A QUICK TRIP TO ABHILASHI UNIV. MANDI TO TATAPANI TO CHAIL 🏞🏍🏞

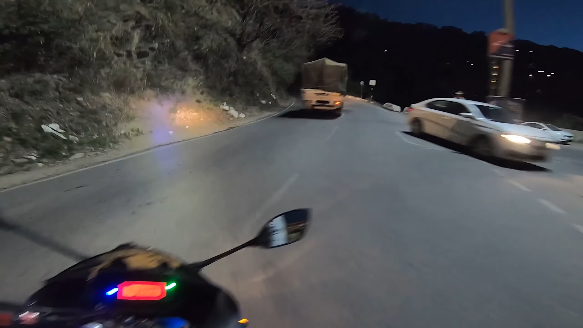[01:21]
बिल्कुल अंधेरा था, अब हल्का हल्का उजाला सा लग रहा है कि हो रहा है।